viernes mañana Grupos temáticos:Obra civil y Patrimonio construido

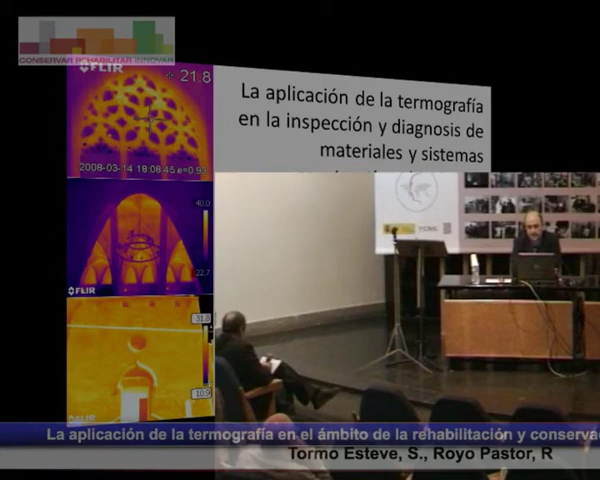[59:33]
Yo soy Santiago Tormo, doy clases en la Escuela de Arquitectura, tanto en el grado como en el posgrado de conservación del patrimonio arquitectónico, y Rafael Royo imparte docencia en la Escuela de Ingenieros Industriales y en el Instituto de Energía Energética, de Ingeniería Energética. Bien, lo que vamos a presentar aquí es un poco los últimos trabajos que hemos hecho con referentes a averiguar cuál podría ser el máximo alcance
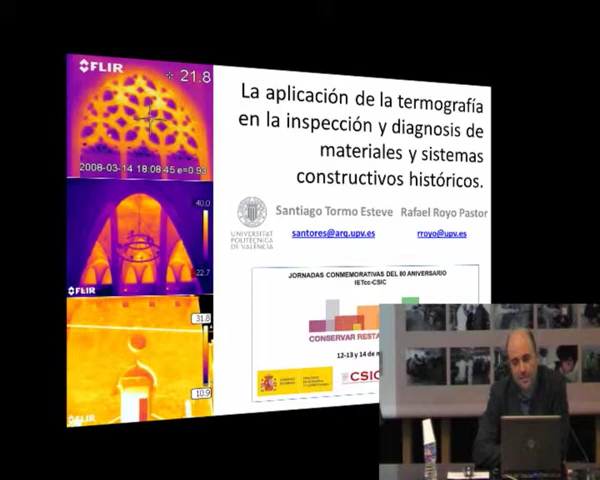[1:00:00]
de la termografía en la inspección y diagnosis dentro del patrimonio arquitectónico. Bien, la termografía vamos a pasar porque todos en esta sala saben de qué se trata,
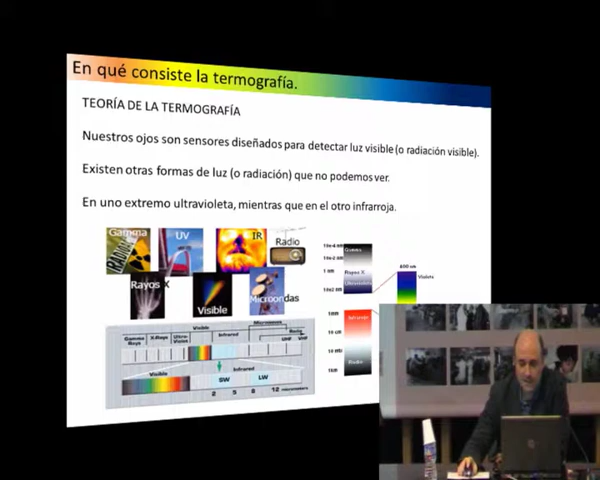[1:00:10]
que es un método que, digamos, nos permite ver aquello que el ojo humano no permite captar,
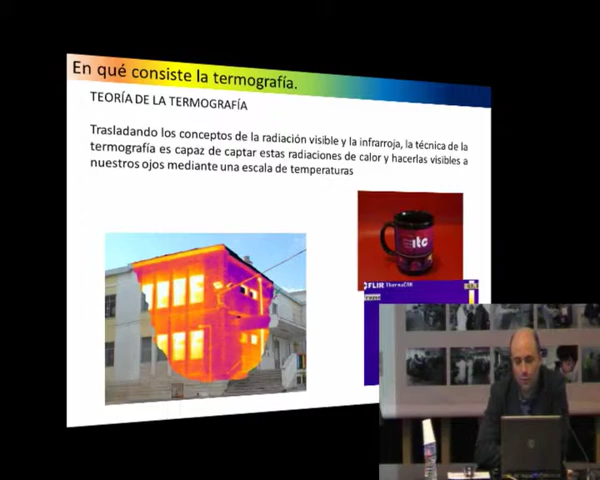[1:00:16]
que es esa radiación de calor fuera del espectro visible,
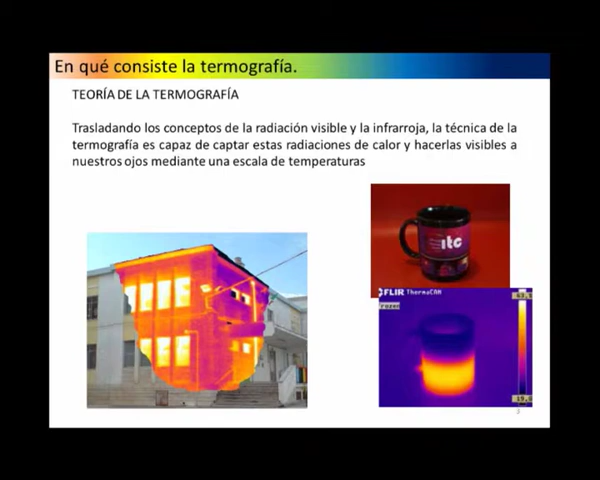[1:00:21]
y que permite ver aquellas zonas en las que se está emitiendo ese calor y que en un espectro visible del ojo normal no se puede detectar. Todo lo hacemos utilizando un método, una técnica que es la imagen termográfica, que se capta mediante una cámara térmica como esta, en la que todo el calor mediante radiación, conducción o convección es captado y
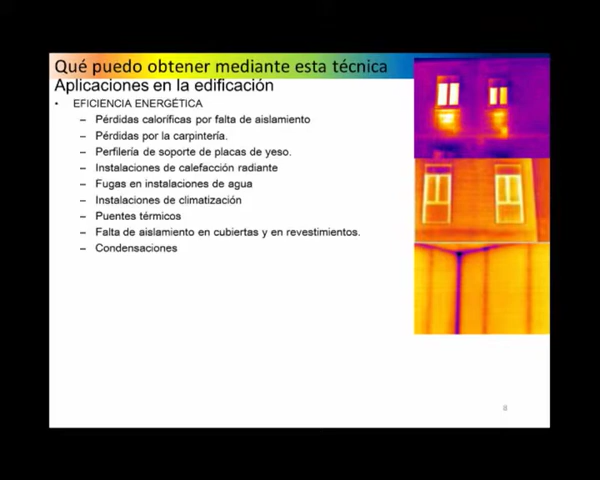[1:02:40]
por ejemplo, de unas placas laminadas, un suelo radiante, unas fugas que pueden existir en una cubierta, pérdidas de aislamiento en unas instalaciones,
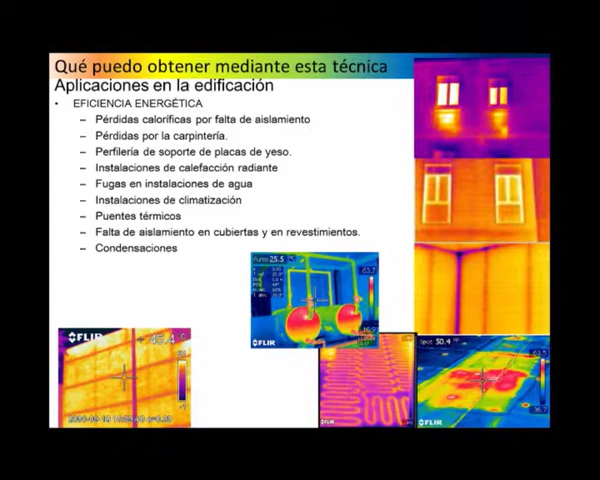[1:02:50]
puentes térmicos en cualquier tipo de medianeras. Bueno, muchas cosas que se pueden ver, pero en el patrimonio, ¿cómo lo íbamos a aplicar?
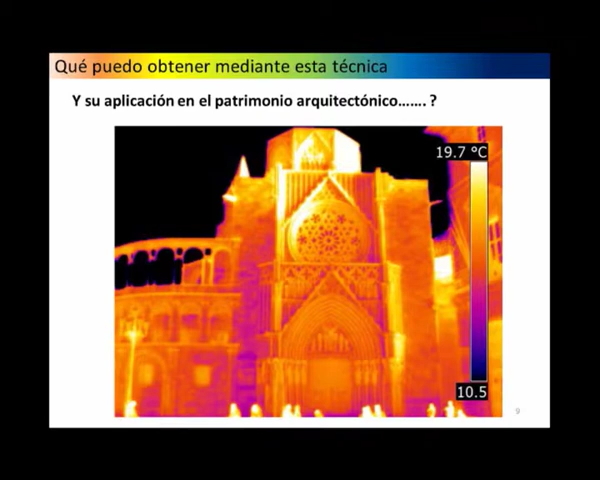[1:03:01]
On screen: scale top 19.7°C
Esa es la Catedral de Valencia, de donde venimos, Rafa y yo, y dijimos, bueno, vamos a hacer una serie metódica que desde el año 2007 se iba investigando dentro de la universidad.
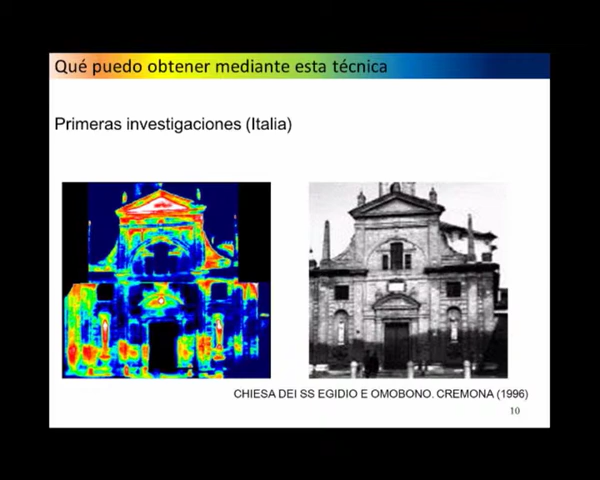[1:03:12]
Nos vamos a los orígenes, aparecen las primeras investigaciones en Italia en el año 96, en España, en la Alhambra también,
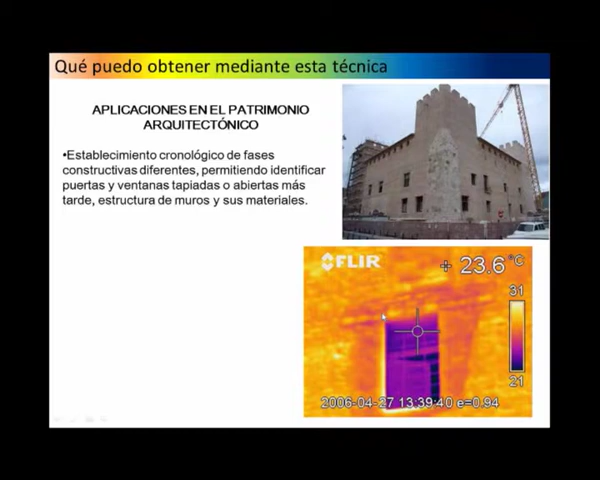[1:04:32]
On screen: spot 23.6°C
cómo se pone un dintel, cómo se recubre una fábrica posteriormente, cómo se tapia un hueco,
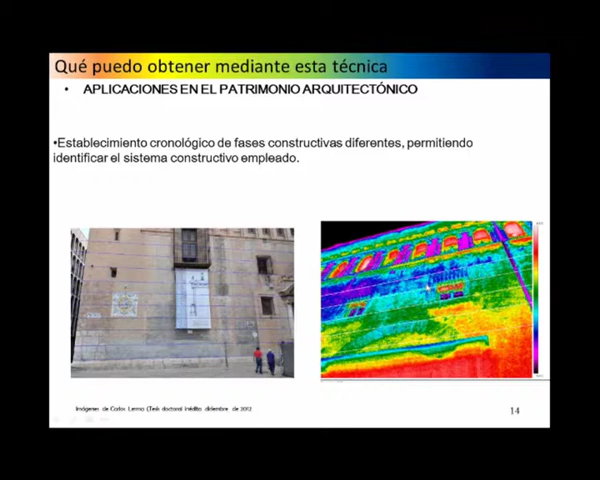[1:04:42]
cómo se va construyendo por fases lo que es un muro de tapial y la cámara te va dando distintas lecturas de esas fases constructivas.
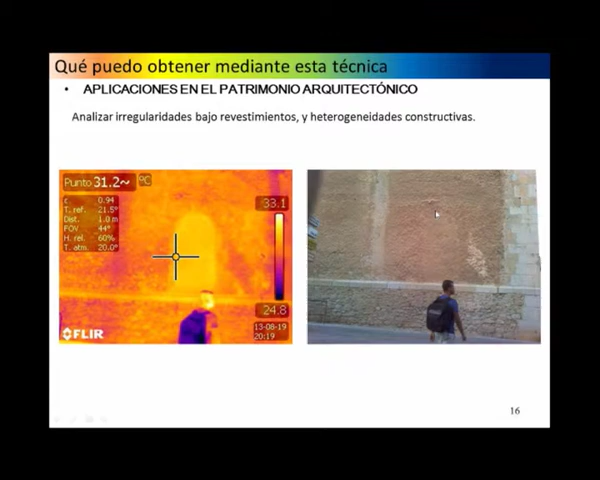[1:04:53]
Aparentemente a simple vista lo podrías ver, pero con una cámara térmica es mucho más rápido el contraste que existe y por eso permite ver esa hornacina que estaba tapiada en la pared.
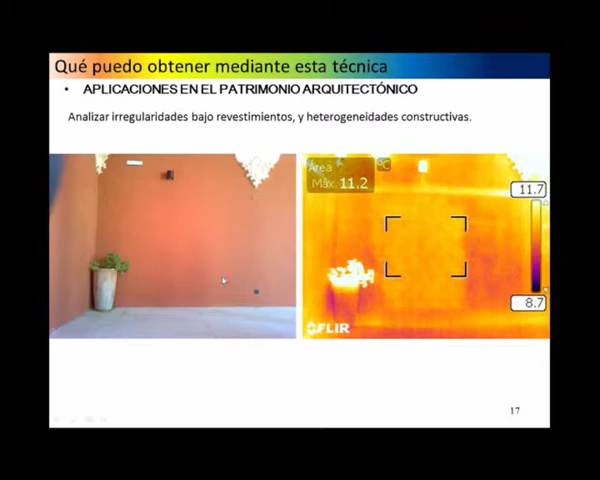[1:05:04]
On screen: max 11.2°C
O visualmente este muro no detectas nada, pero con la cámara térmica puedes apreciar que existía una puerta que fue tapiada incluso con un ladrillo que se ve el despiece de hiladas.
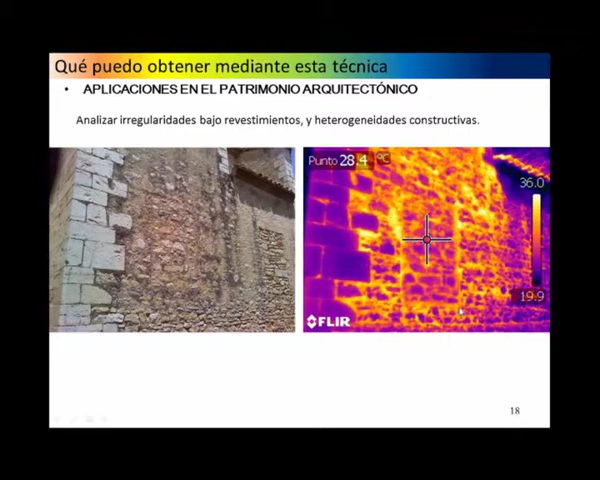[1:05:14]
On screen: spot 28.4°C
Muros que permiten ver ventanas tapiadas o arcos que se permiten ver también desde dentro del interior de una iglesia en el que es por diferencia de contraste térmico permite ver una bóveda que existe en el otro en la otra parte.
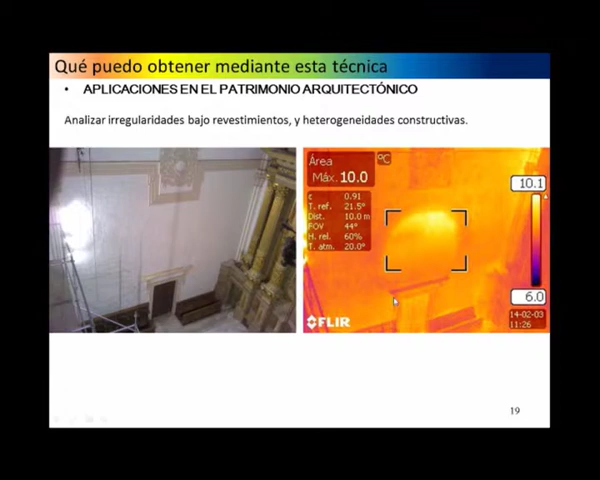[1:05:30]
On screen: max 10.0°C
Facilidad de ver posibles lesiones,
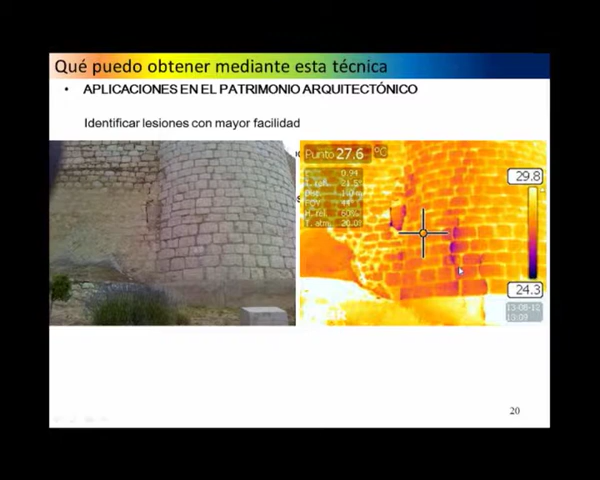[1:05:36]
On screen: spot 27.6°C
grietas que puedan permitir el paso de aire o humedades desde el interior al exterior. Esta es la muralla de Morella. O incluso detectar en material orgánico, en la madera, la presencia de humedad, porque es muy clara, cuando hay algo que está mojado, evapora y al evaporar enfría la superficie y es una cámara térmica, lo detecta clarísimamente. Tanto la humedad de agua como la actividad biológica que puedan producir cualquier tipo de termitas,
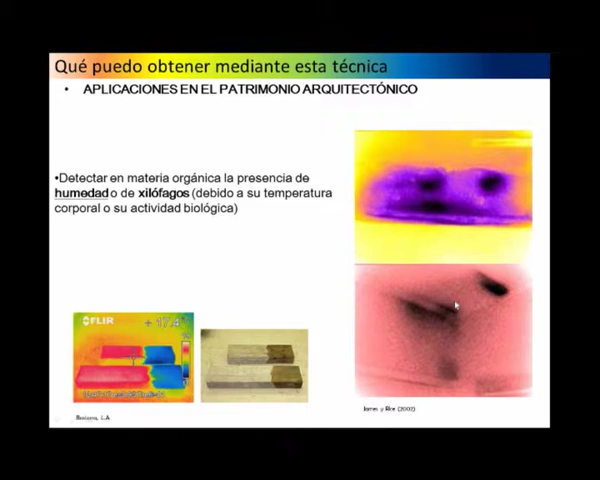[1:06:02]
de insectos, xilófagos en lo que es la madera. Esa actividad permite pues, que pueda ser detectada mediante una cámara térmica. Estos son ejemplos, esta es la lonja de Valencia, una filtración, estamos en el espacio bajo cubierta, no existe nada de luz y simplemente
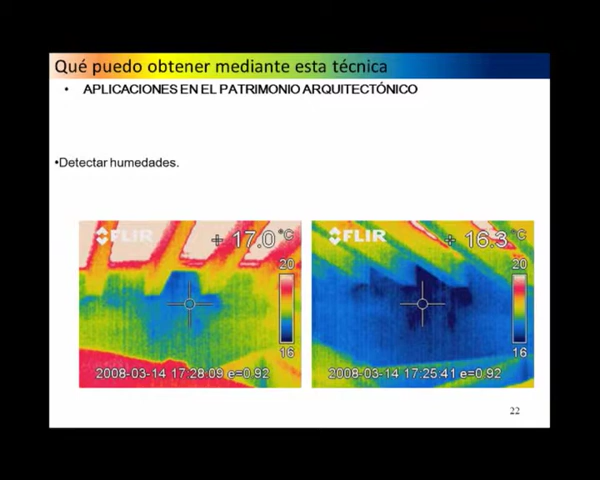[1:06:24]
observando rápidamente puedes detectar dónde está una filtración de la cubierta justo en el encuentro con el muro. Entradas también de agua en una iglesia, en Catí,
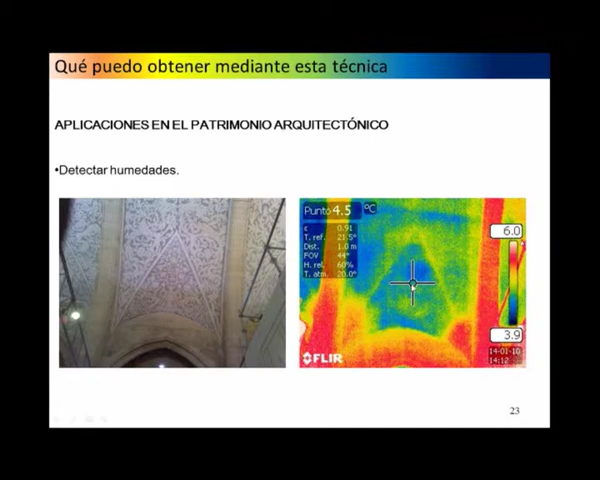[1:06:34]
On screen: spot 4.5°C
que se puede ver en la reacción que puede tener sobre el esgrafiado de esa bóveda.
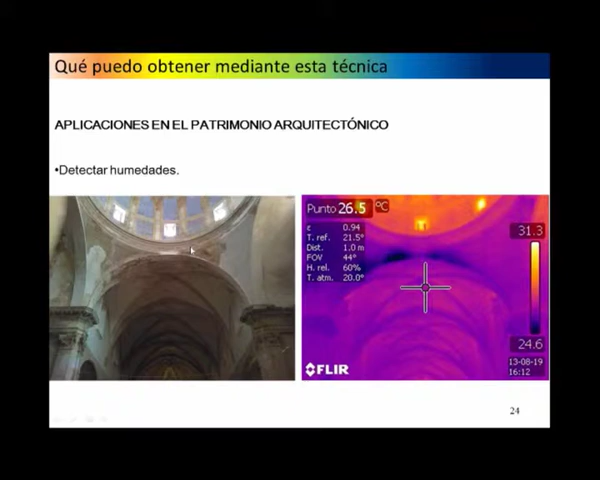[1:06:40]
On screen: spot 26.5°C
El tema de la humedad es muy claro, siempre se va a detectar clarísimamente,